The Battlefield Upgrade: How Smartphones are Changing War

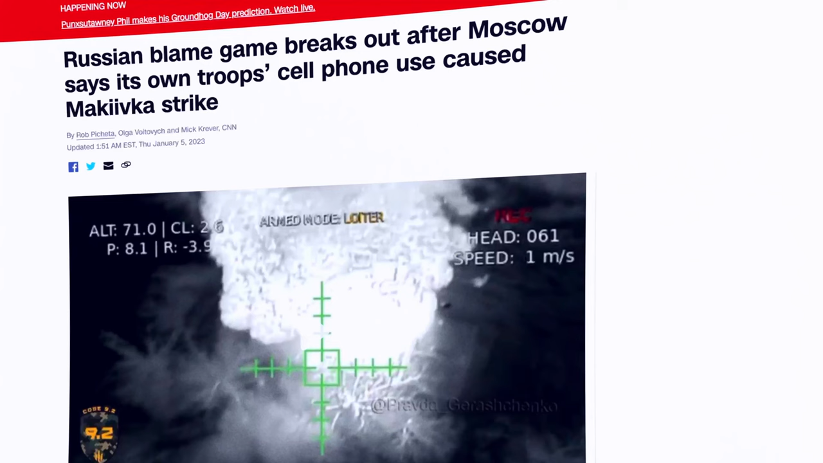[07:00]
as seen in the New Year's Eve strike at Makivka, where reportedly around 400 Russian conscripts died in a single strike.